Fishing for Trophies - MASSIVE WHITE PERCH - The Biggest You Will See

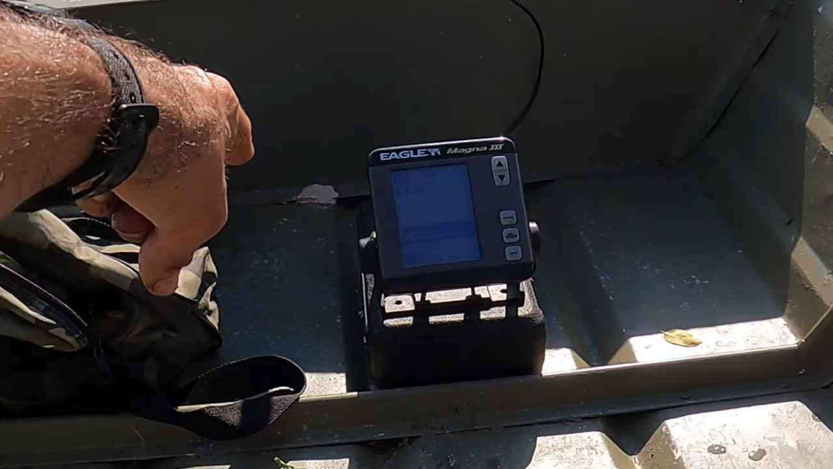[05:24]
You can see there's that band. Kind of might see one coming up down now. That's me. That arc, solid bottom. That's bait on the bottom.
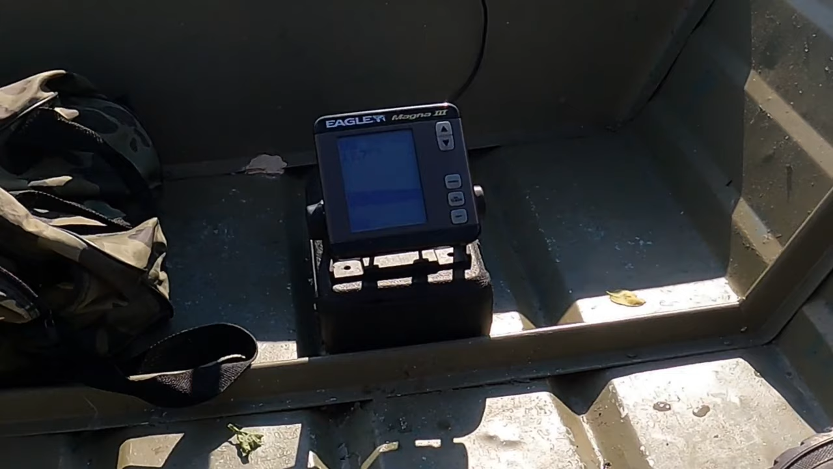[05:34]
And I've seen some other arches, so something going on down there.